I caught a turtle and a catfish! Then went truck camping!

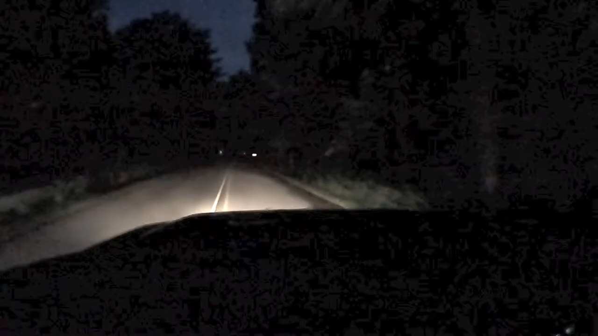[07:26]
Well, deer just ran across the road. That was cool.